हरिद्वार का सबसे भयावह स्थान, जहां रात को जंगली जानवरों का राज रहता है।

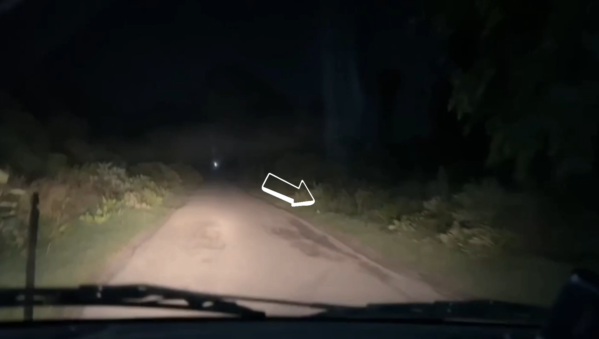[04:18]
या पता ये रुका हुआ थोड़ा और था वो, या तो कहीं छुप गया है वो गाड़ियों में।
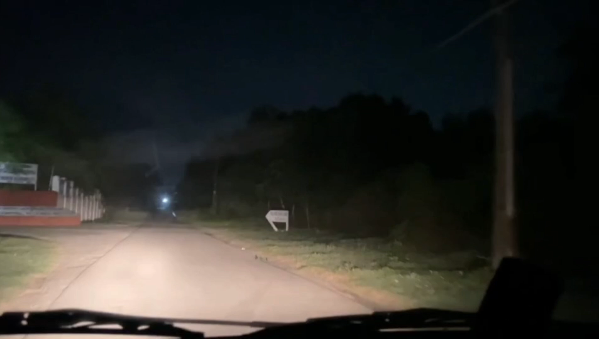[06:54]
पीछे एक गाड़ी आ रही है, हम तेजी से चल पाएंगे, ये इसे बता दो भैया, यहाँ थोड़ा लेपर्ड एक्टिव है, अभी देखा था हमने, लेपर्ड घूम रहा है यहाँ पर, थोड़ा ध्यान रखना हम आपको बता रहे हैं, अपना ध्यान रखना थोड़ा, हम तो फिर भी गए गाड़ी